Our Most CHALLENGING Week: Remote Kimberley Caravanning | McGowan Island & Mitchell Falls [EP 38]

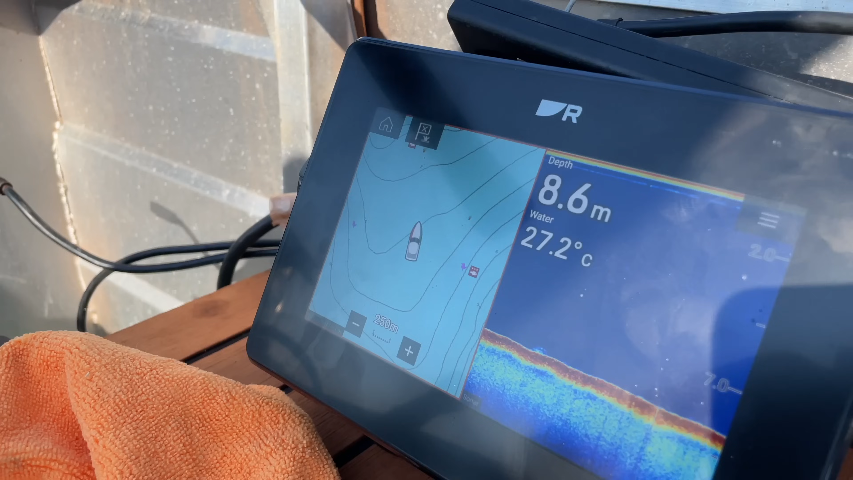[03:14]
On screen: depth 8.6 m, water 27.2°C
You said the water's 27 degrees up here. 27 degrees in this bay here. The water is literally warmer than the ambient air temperature at the moment.